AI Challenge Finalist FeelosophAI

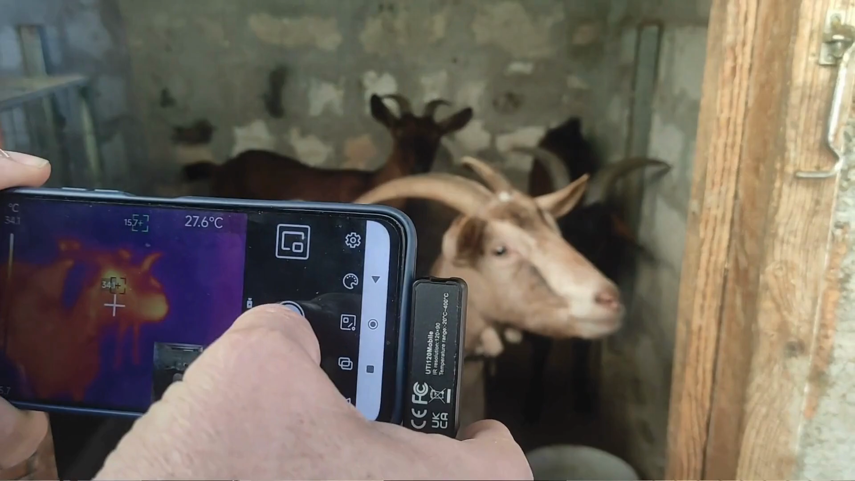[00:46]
But thermal imaging reveals the truth. See if some temperature patterns expose hidden pain.
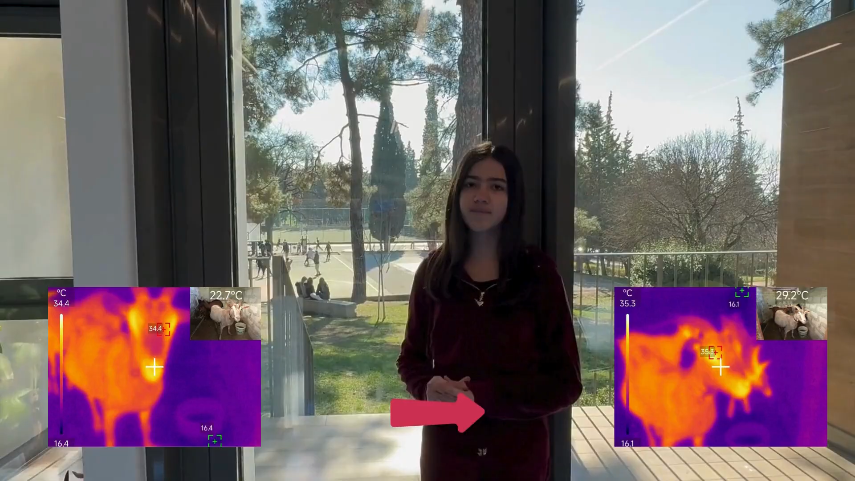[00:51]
By studying Bay Partners in coach, we refine our AI to recognize distress in children,